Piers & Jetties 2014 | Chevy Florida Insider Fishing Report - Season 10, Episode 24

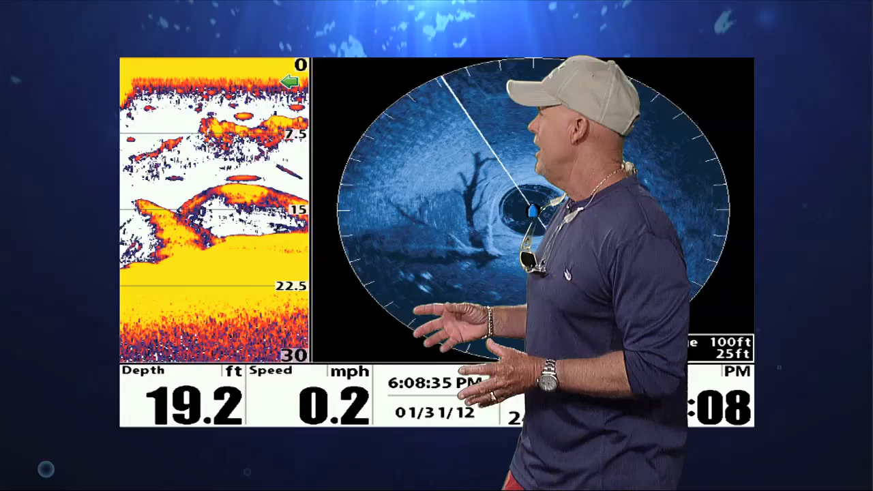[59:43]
On screen: depth 19.2 ft, speed 0.2 mph
and certainly Hummingbird's 360 really allows us to scan structure. Now, the other day, I actually saw this submerged tree,
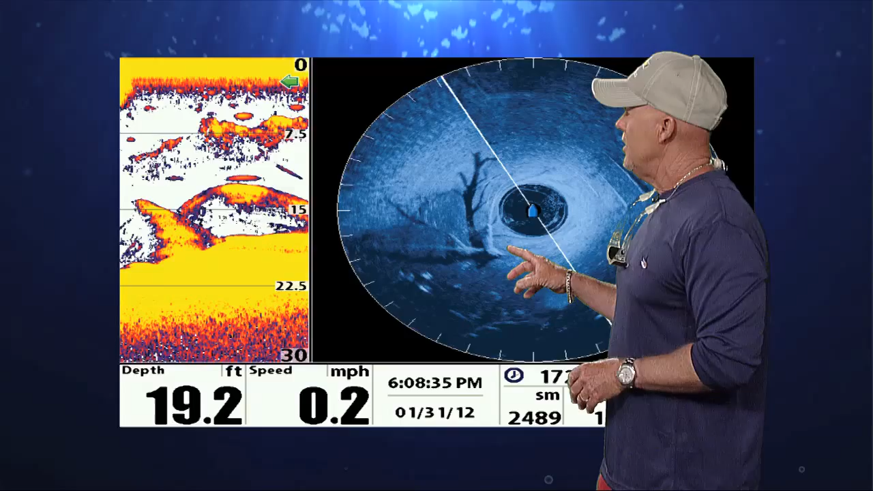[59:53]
On screen: depth 19.2 ft, speed 0.2 mph
but what I wasn't able to tell is how the fish might be piled up on top. And as I looked on my traditional sonar looking straight down, I could see the bait gathering, and then we also had some bigger fish that were laying in and around the top of this structure.
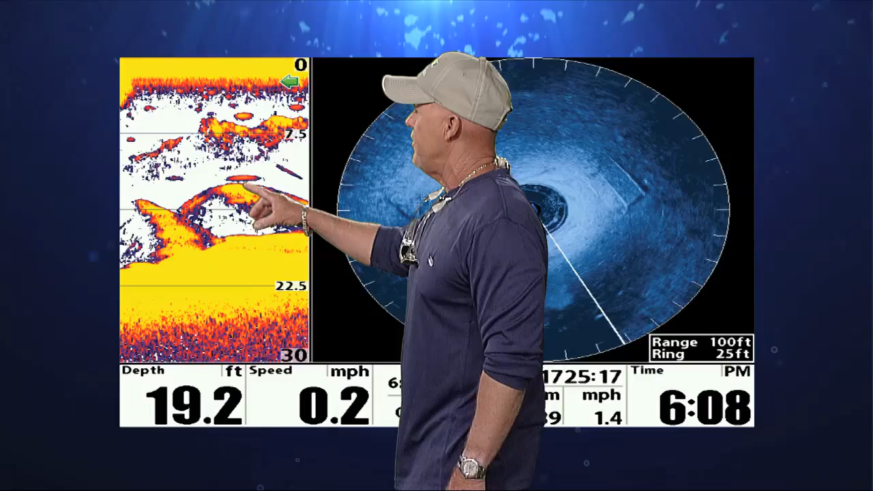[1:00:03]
On screen: depth 19.2 ft
The nice thing about this 360 is that we're in 19 feet of water, but more importantly, when I look, we also had the range zoomed in.
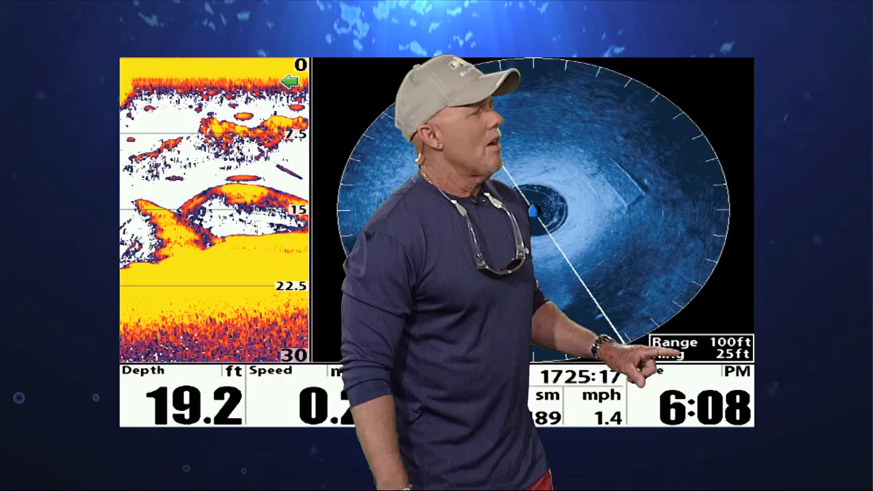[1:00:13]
On screen: depth 19.2 ft
And as you zoom in the range, guys, your detail is gonna become more apparent. So we're at a 100 foot range with a 25 foot ring. So keep that in mind if you have Hummingbird's 360. All right, Randy, tell us about the triple tail fishing. You know, this time of year, everybody gets focused on snook and redfish, and we kind of forget about the triple tails.